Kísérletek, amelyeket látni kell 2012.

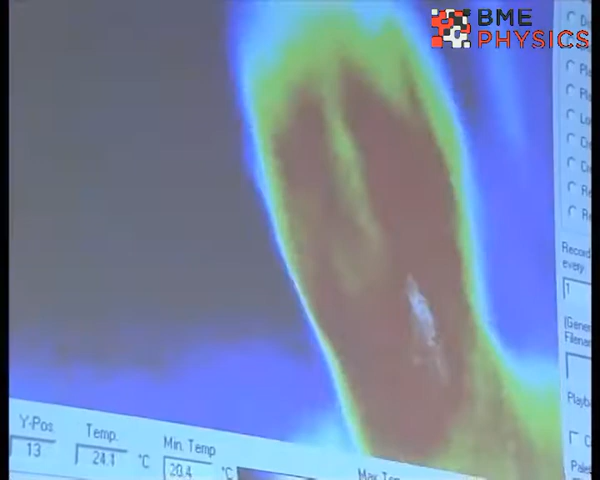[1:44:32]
Fölteszem a szemüveget, és amint látjátok,
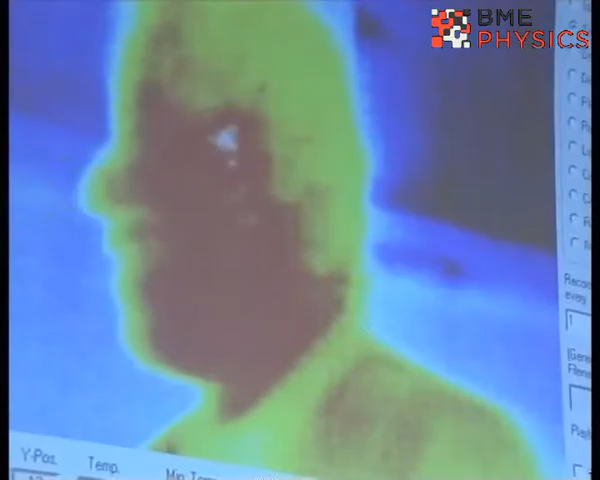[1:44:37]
a szemüvegnek egészen másak a hőtani viszonyai, tehát igazából, hogyha most még mutassd őket egy kicsit, hogy mindenki fölismeresse saját magát.
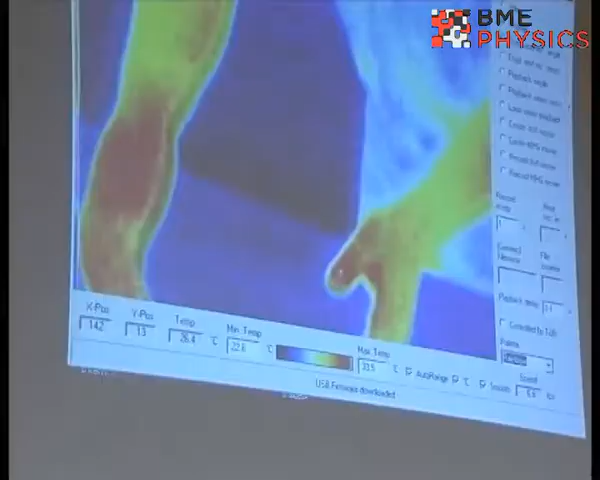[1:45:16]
Le fogom tenni az asztalra a papírlapokat, és akkor nézzük meg a papírlapokról, mit látunk.
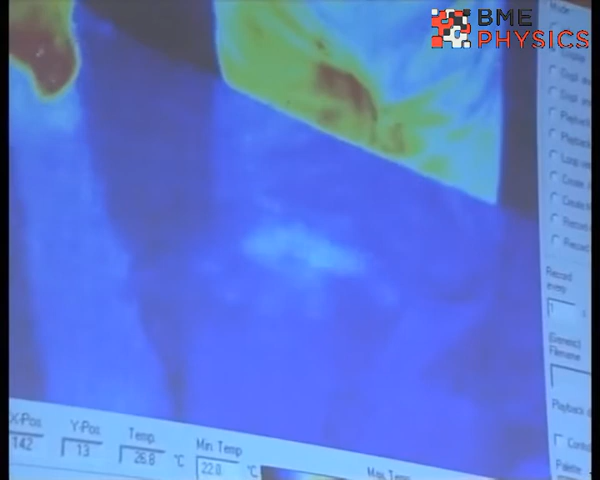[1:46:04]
Tehát, igazából a papír hővezetésével kapcsolatosan látunk egy kísérletet.
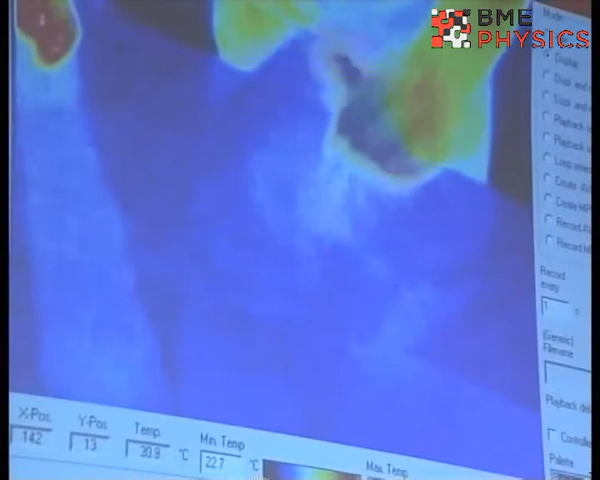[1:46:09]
Azt is megláthatjuk, hogy hány papír mélységig tudtuk ilyen
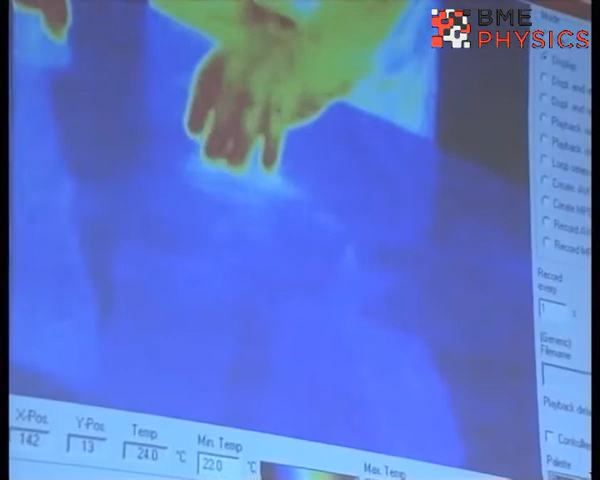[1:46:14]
On screen: spot 24.0°C, min 22.0°C
rövid idő alatt a kezemmel átmelegíteni ezeket a papírokat.
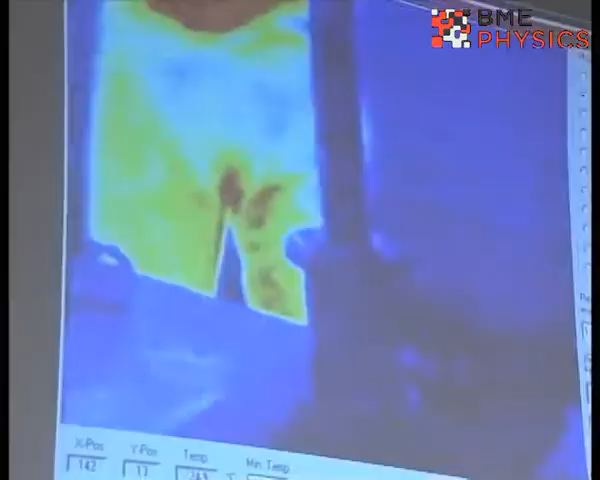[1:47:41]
Tehát akkor azt hiszem, mindenki szépen láthatja, hogy a gyűrű az jelen pillanatban nem látszik.
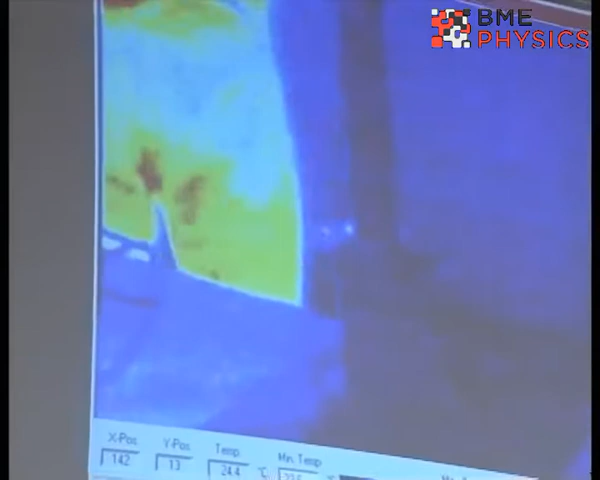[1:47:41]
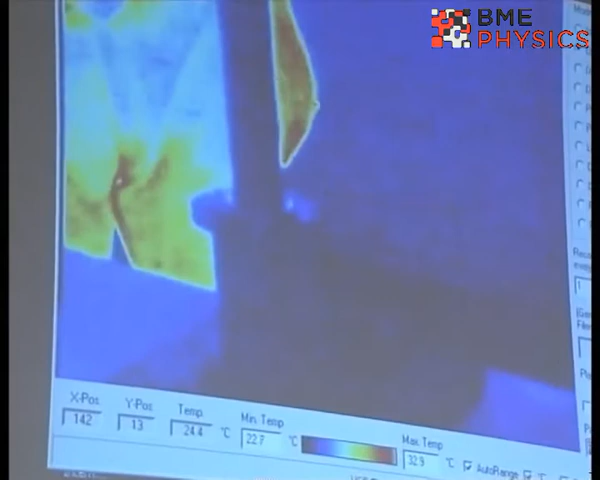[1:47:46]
On screen: spot 24.4°C, max 32.9°C, min 22.7°C
Most én azt fogom tenni, hogy beállítom valamekkora teljesítményűre.
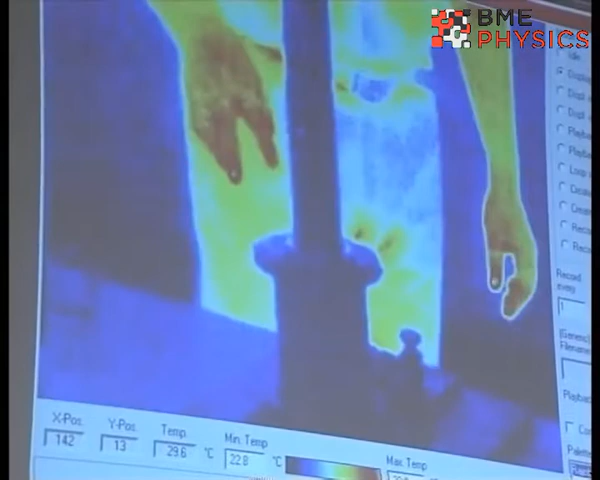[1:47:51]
On screen: spot 29.6°C
Az ujjammal lefogom ezt a gyűrűt, megnyomom a részt, és akkor fogjuk látni, hogy hogyan melegszik.
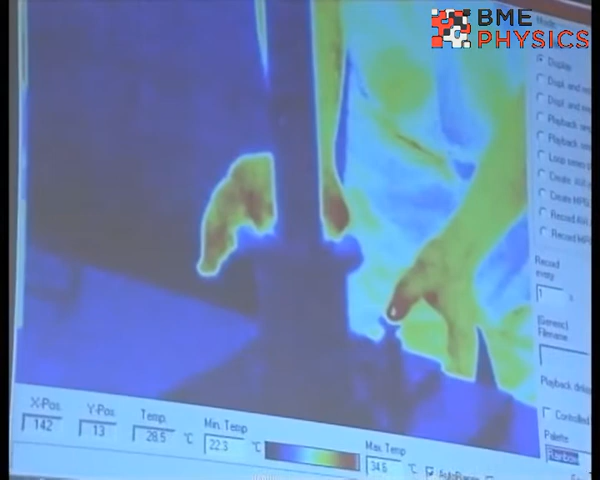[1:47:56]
On screen: spot 28.5°C
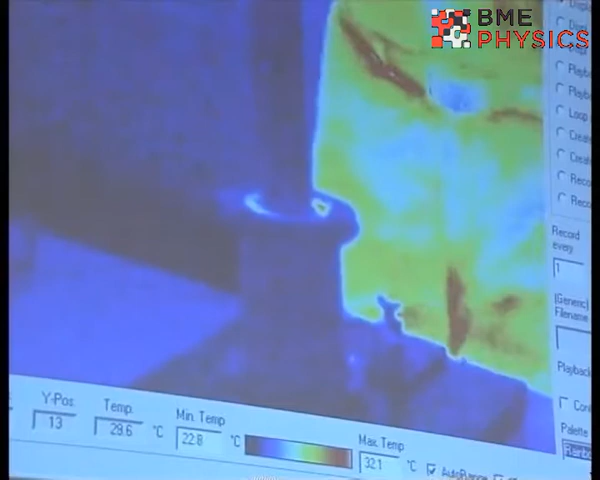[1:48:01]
Szóval jó meleg már. Ha megnézzük, akkor ide felállítom ezt a gyűrűt.
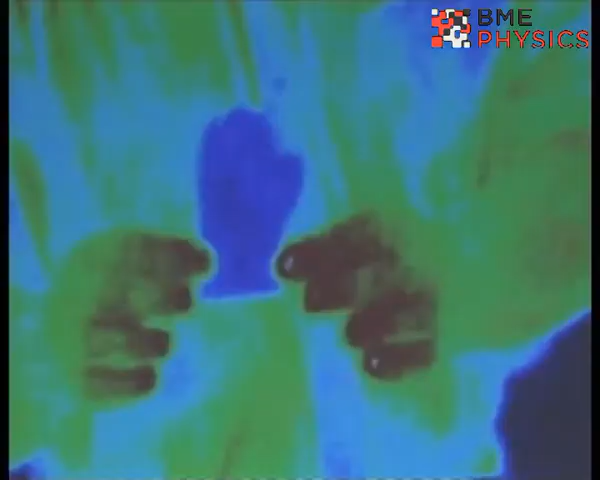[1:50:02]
és a hőkamera mindenképpen jól láthatóan hidegnek mutatja.
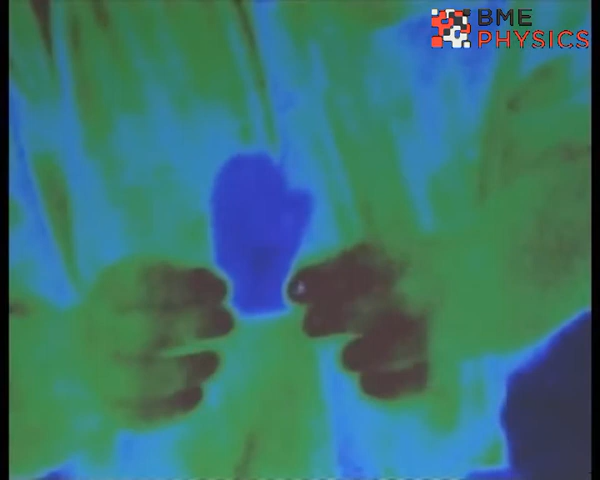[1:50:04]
Van ebben a nátriumacetát párnácskában egy pici fém,
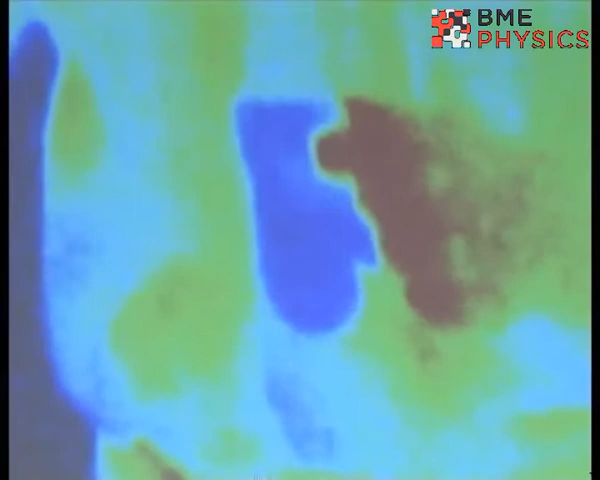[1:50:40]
Akkor, amikor elkezdődik a kristályosodás, a kristályosodás csak egy megadott hőmérsékleten történhet, tehát igazából azt várjuk, hogy a nátriumacetátunk ezen a viselkedése révén elkezd majd megmelegedni.
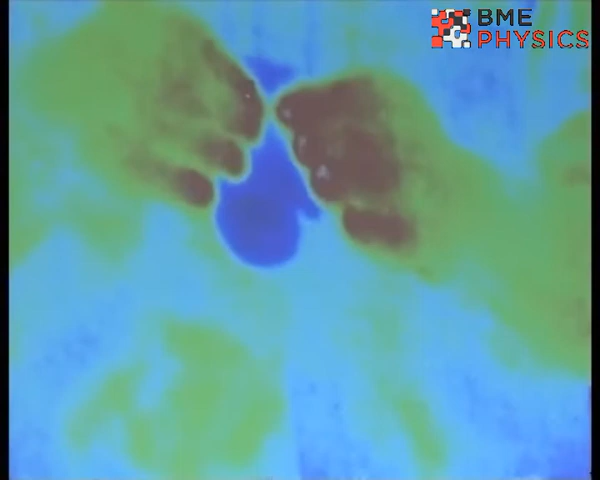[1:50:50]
Tehát itt megfogom, megpattintom, és nézzétek meg,
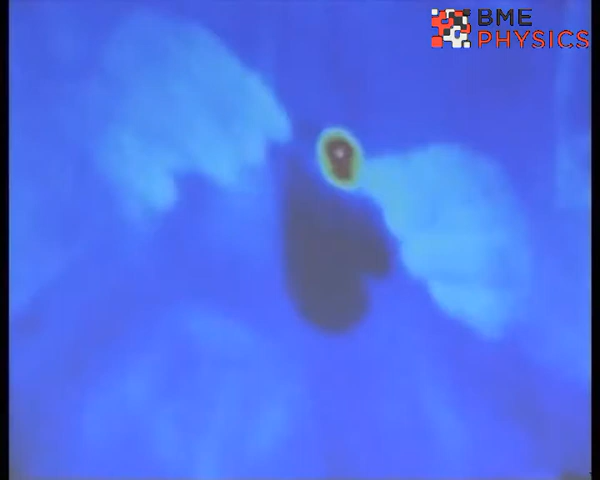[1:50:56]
hogyan kristályosodik a nátriumacetát, hogyan melegszik,
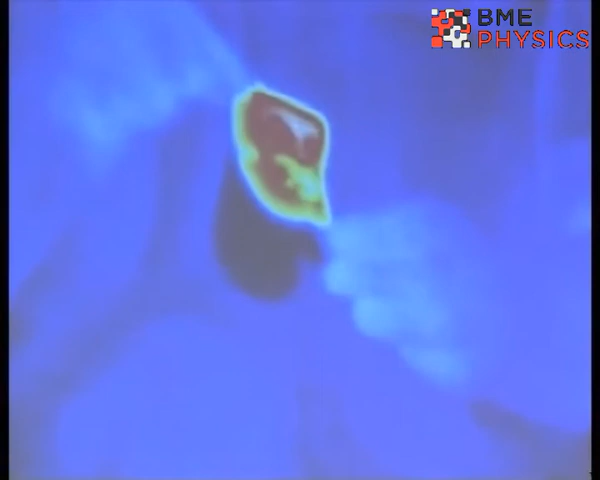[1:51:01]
ahogyan a hőmérséklet emelkedik, ahogyan a hőmérséklet emelkedik, ott pontosan ott láthatjuk jól a kristályosodást.
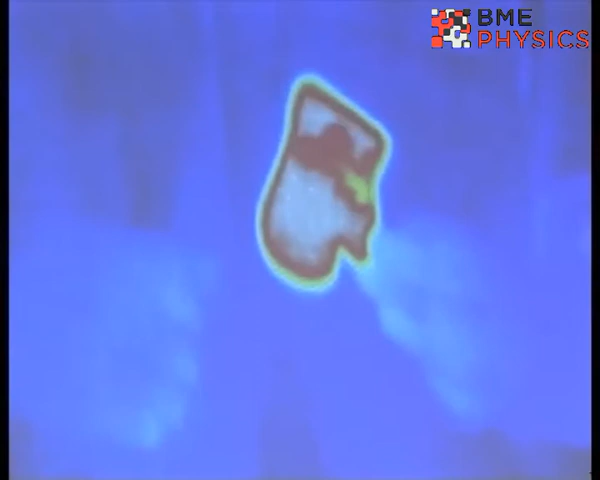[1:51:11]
Azt hiszem mindenki szépen látja, akár azon a képen, akár nem tudom, hogy melyik van a hátam mögött, vagy igen, azok mindig ugyanaz van. Ha most valaki megnézni, akkor ez az anyag már teljesen szilán.
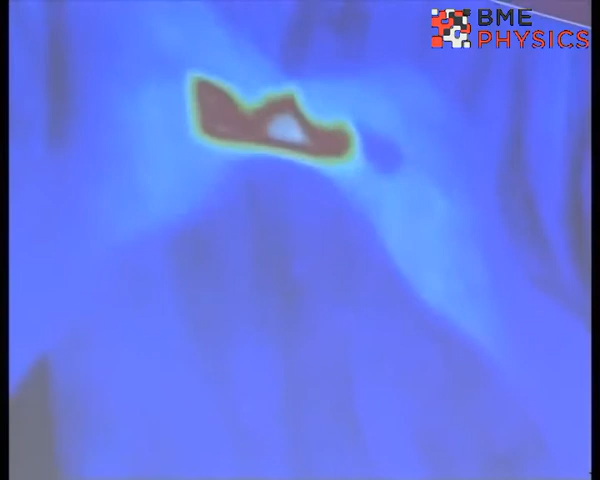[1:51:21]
Tehát ez már nem olyan könnyedén alakítható, itt egyébként por alakban van.